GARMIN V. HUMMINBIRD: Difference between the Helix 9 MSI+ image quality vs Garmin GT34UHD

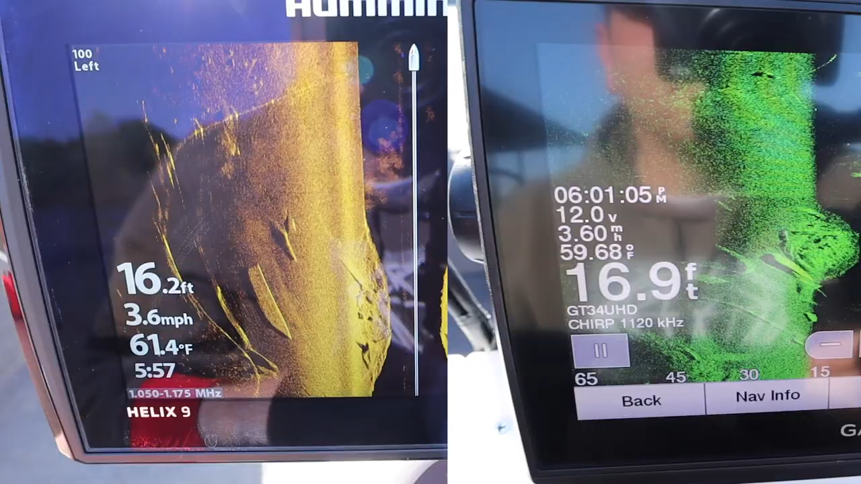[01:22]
all right we're idling here at roughly about four four and a half miles now I'm going to try to keep it around five or less here as you can
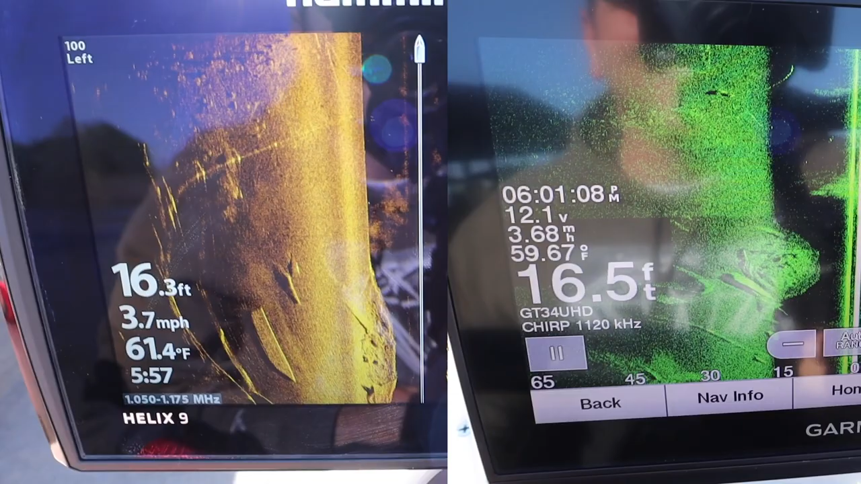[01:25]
see on the left hand side we've got some dock cables coming in that help hold the marina in place on
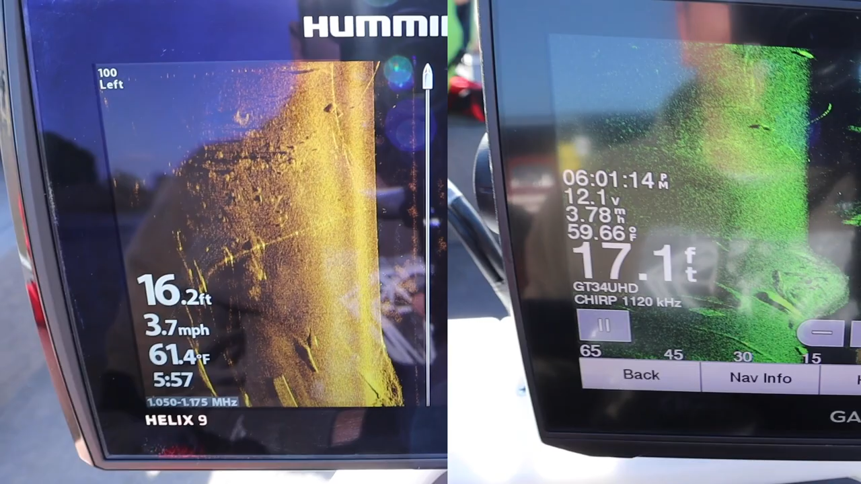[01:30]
the right hand side we've got a riprap bank and we've got those big square or rectangular
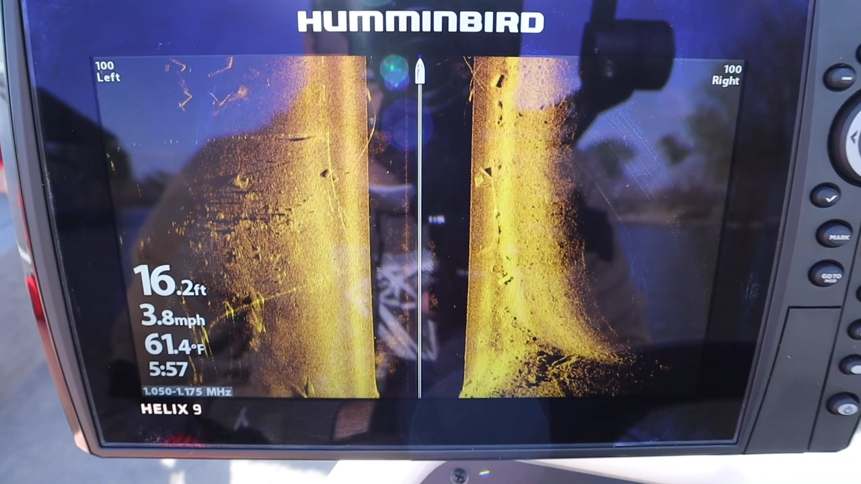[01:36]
On screen: depth 16.2 ft, water 61.4°F, speed 3.8 mph
blocks are actually cement blocks that are the anchors that all these cable systems are running
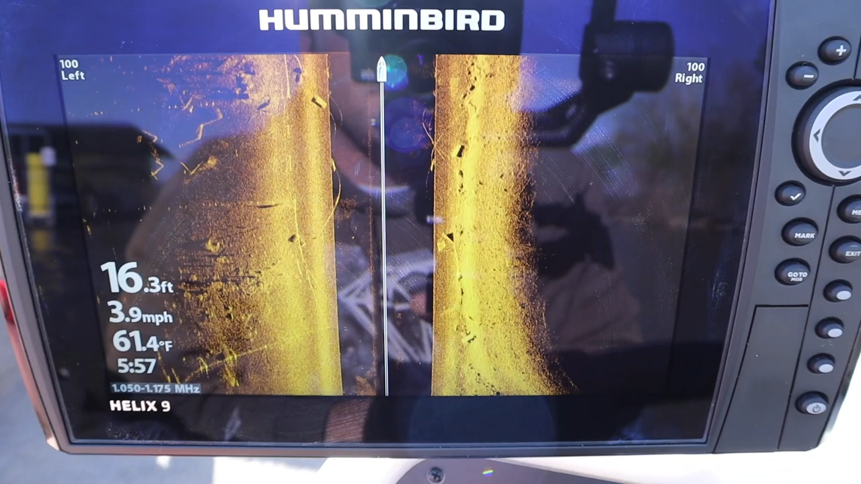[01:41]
On screen: depth 16.3 ft, water 61.4°F, speed 3.9 mph
to over here so again more cables coming in on the left hand side there's a big
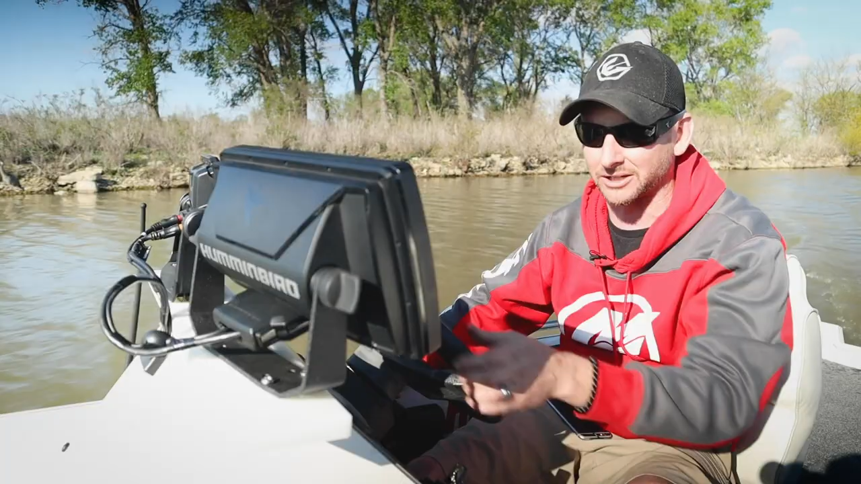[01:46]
cluster those anchors there on the right hand side that just showed up now again the right hand side is going to be a
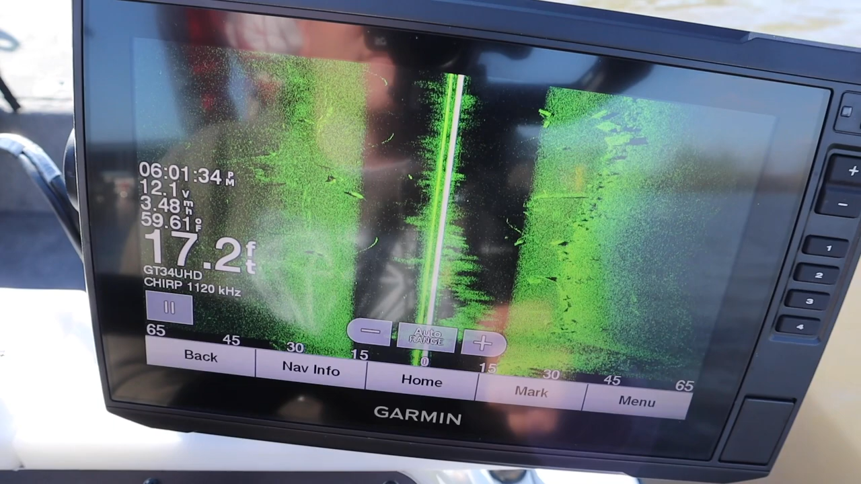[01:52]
On screen: depth 17.2 ft
lot darker here than what the left hand side is again that's a riprap bank so once it hits the bank goes out of the water obviously you're not seeing everything and again because of the high frequency that these things are
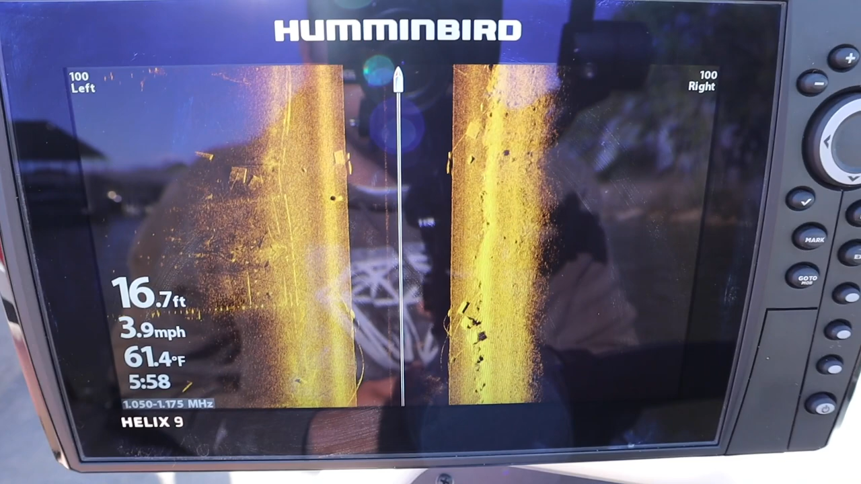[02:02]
On screen: depth 16.7 ft, water 61.4°F, speed 3.9 mph
running at you're not generally going to get a lot of further range further out so again we're in relatively deep water here about 16 to 18 feet going back
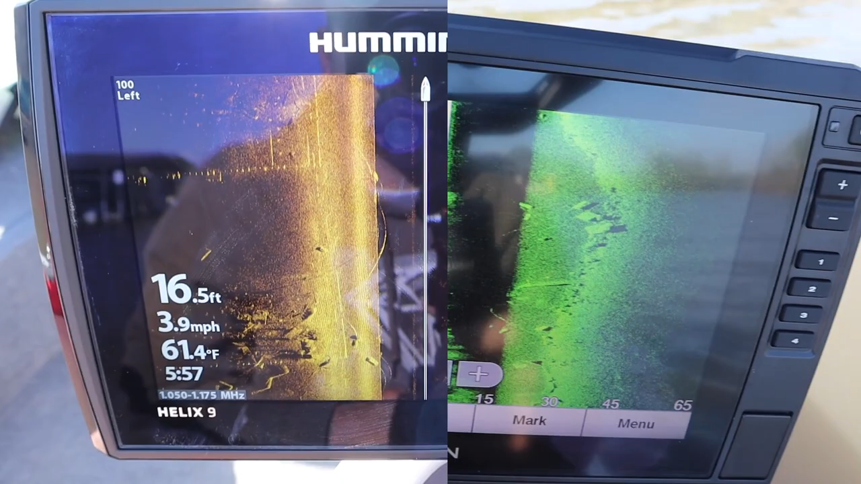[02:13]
On screen: depth 16.5 ft, water 61.4°F, speed 3.9 mph
and forth but you can see the clarity is really good we're picking off the rocks really well picking off these
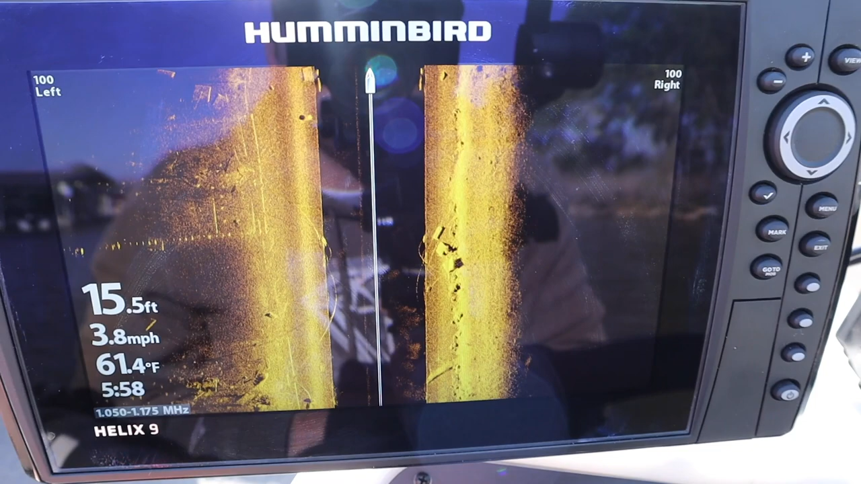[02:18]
On screen: depth 15.5 ft, water 61.4°F, speed 3.8 mph
anchors you can actually even see occasionally we'll idle past the boat dock if I get close enough and you'll see
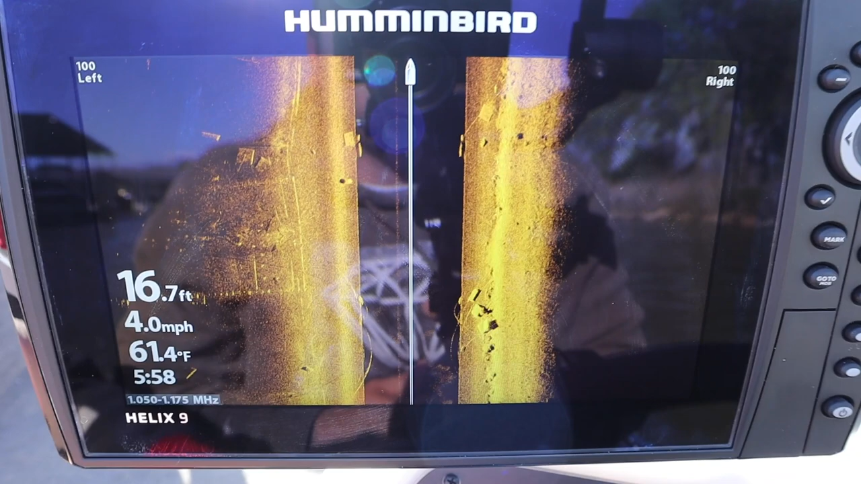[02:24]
On screen: depth 16.7 ft, water 61.4°F, speed 4.0 mph
the underwater truss that also holds the dock in place as well